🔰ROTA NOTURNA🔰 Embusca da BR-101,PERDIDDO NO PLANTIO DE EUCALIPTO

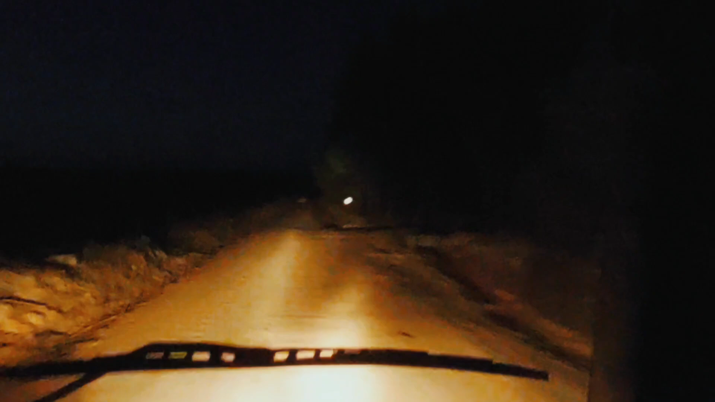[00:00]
Olha o javali, velho, o javali, viu? Cheio de quê? De animal, gado, cavalo. Invade a área, hein? Olha um pônei. Olha, dois, hein? Três? Dois.
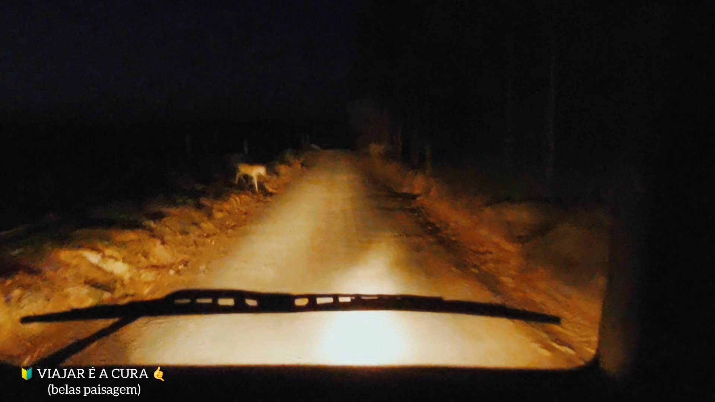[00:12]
Eu queria dois. Olha. Que lindinho, velho. Ai. Pô, vou puxar o jogador, viu? Vai perder da mãe, né? Tá ligado. Ué? Ué? Pega agora o bacurau, ó.